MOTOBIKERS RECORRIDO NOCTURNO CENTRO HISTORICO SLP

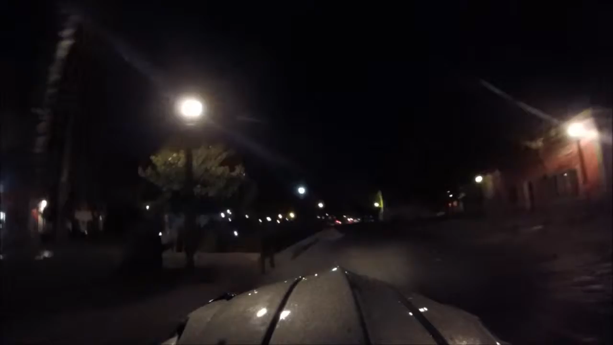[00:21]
Motobikers Aquí al lado derecho tenemos la Iglesia de San Agustín,
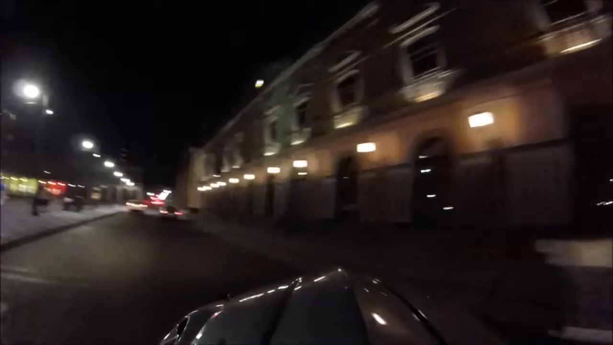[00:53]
sobre la Plaza de Fundadores tenemos el edificio central de nuestra Universidad Autónoma y al fondo el Edificio Ipiña, o conocido como los Arcos Ipiña.
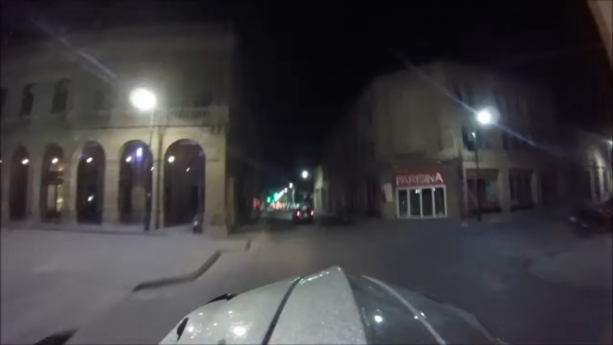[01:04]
Y aquí estamos en la calle de Independencia,
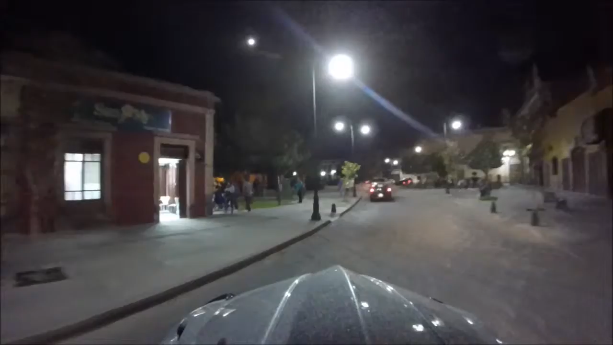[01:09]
y al fondo se ve de anaranjado la Plaza de Aranzazú, que alberga un museo.
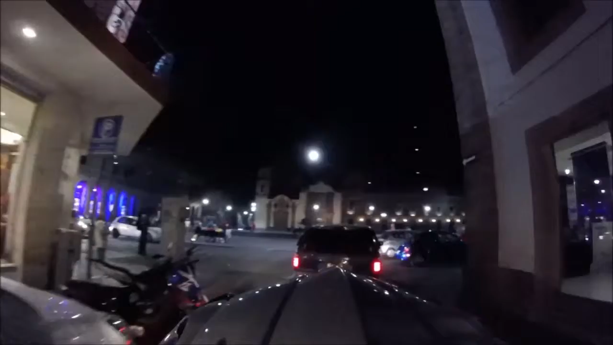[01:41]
en donde se ve al fondo el edificio central de la Universidad Autónoma de San Luis Potosí,
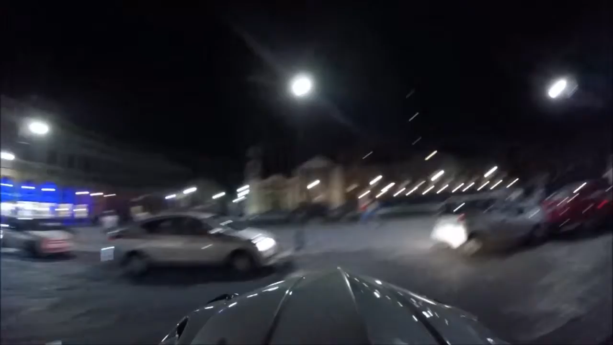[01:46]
donde alberga la Oficina de Rectoría y Administrativas.
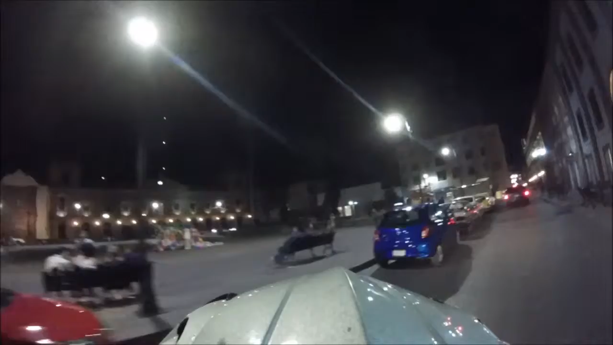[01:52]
Continuamos el recorrido, esta es la calle de Carranza,
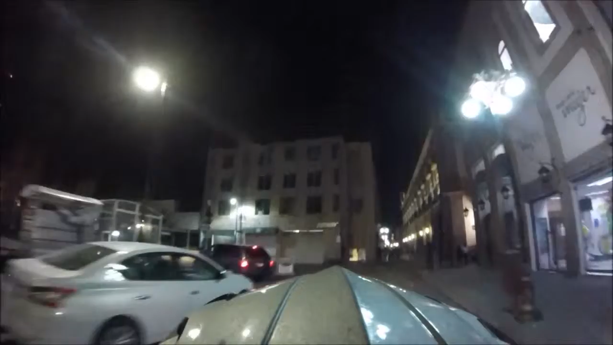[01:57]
prácticamente por aquí termina, estamos en la avenida Carranza,
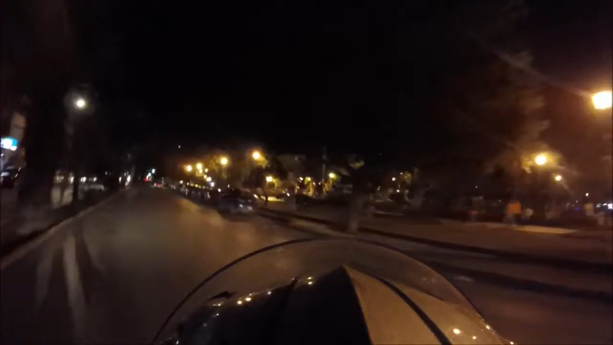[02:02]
en el Jardín de Tequis, punto de reunión de las familias potosinas, y aquí al fondo se ve una iglesia.
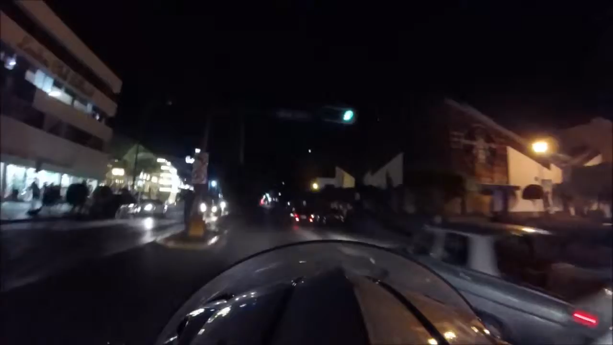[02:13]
Continuamos la avenida Carranza, llegamos al Parque de Morales, en la Glorieta Boca Negra, y estamos por entrar a la zona universitaria,
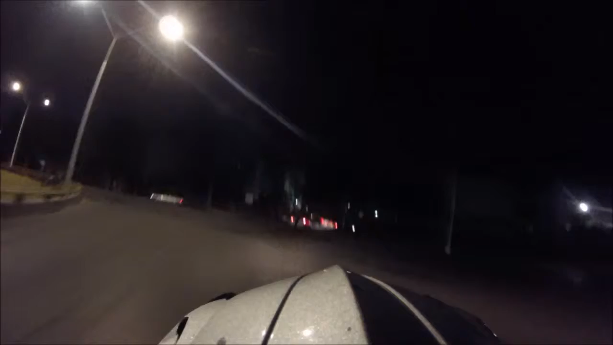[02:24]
está la Facultad de Medicina, a mi lado derecho, a mi lado izquierdo está el Hospital Central,
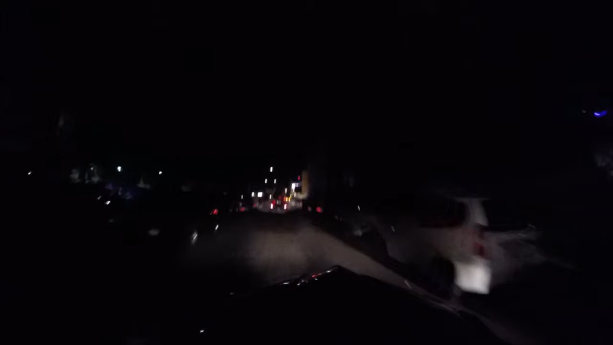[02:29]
y estamos por llegar a las facultades,
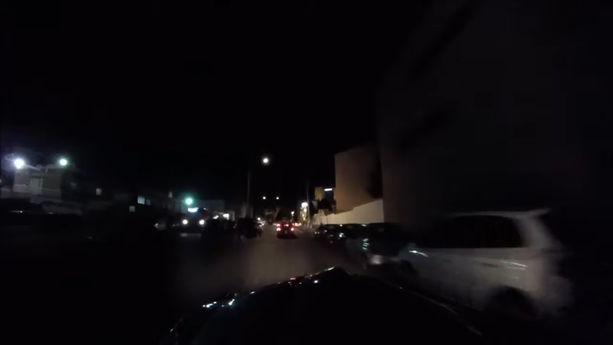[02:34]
empezando por nuestra Facultad de Estomatología, con todos sus posgrados,
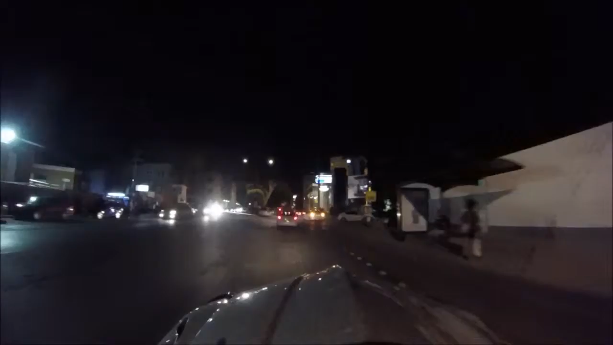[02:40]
y además la zona universitaria alberga diversas facultades,
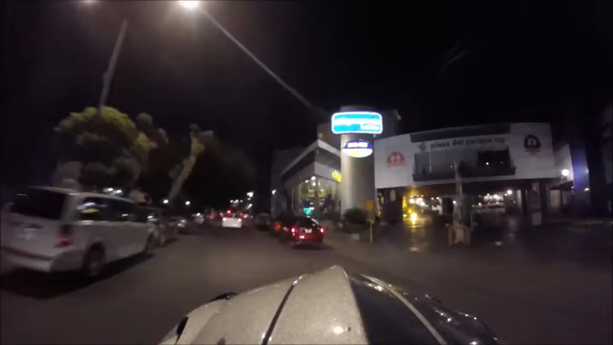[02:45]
como es, además de la Facultad de Estomatología,
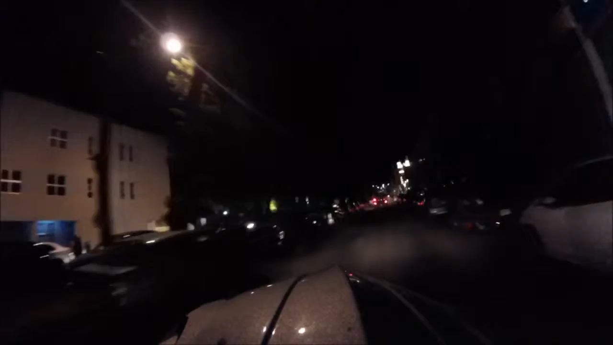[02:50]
la Facultad de Química, la Facultad del Hábitat, la Facultad de Ingeniería, la Facultad de Infermería. Es un área bastante, bastante amplia, y pues aquí es una parte solamente de esta calle que estoy transitando,
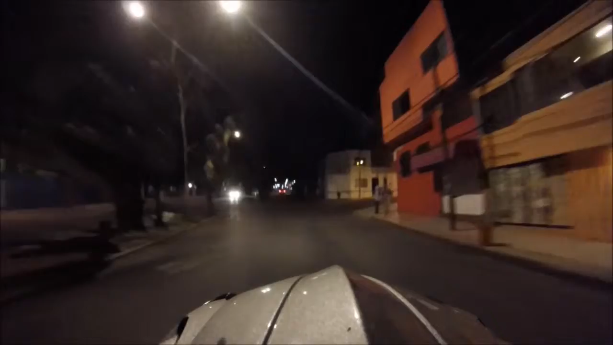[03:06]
es la avenida Dr.
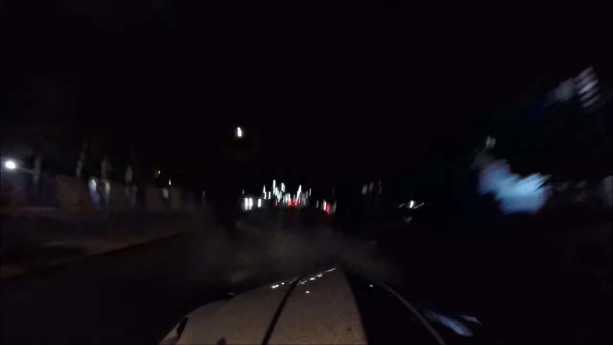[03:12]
Salvador Dado Martínez. Estoy por llegar a un punto que se llama el mirador. Lo voy a detener para terminar esta transmisión, y espero que les haya gustado este recorrido nocturno por el Centro Histórico de San Luis Potosí. Muchas gracias por su atención, y estén al pendiente de más recorridos de Motobikers.